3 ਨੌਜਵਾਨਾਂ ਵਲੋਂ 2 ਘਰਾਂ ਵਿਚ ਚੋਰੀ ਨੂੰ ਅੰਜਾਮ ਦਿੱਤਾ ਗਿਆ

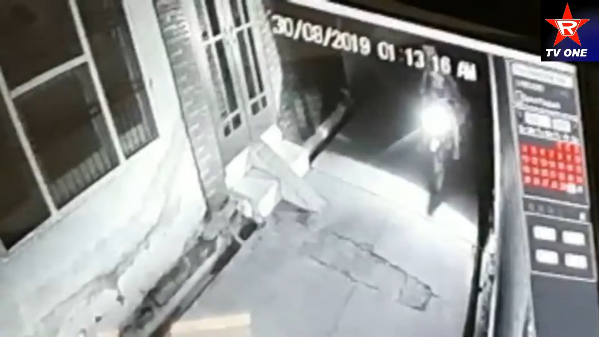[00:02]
बीति दा सानक श्यार पात्रां दे टिबा बस्ती विखे तीन नोजमाना वनों दो करांद चोरी दी करना नो अंजाम बत्ता गया
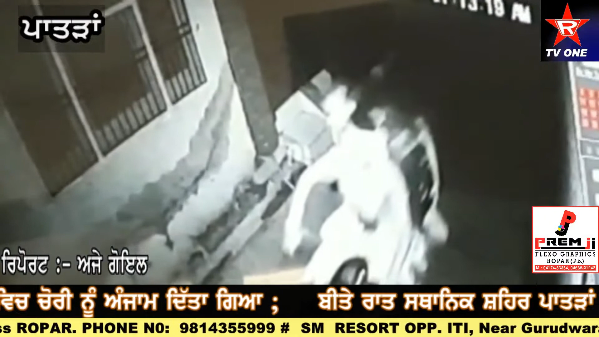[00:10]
इस वन दी महला बस्ते हैं कि बीति दा तीन नोजमान जो कि मोटरसाइकल ते आए यना दे हाथ भी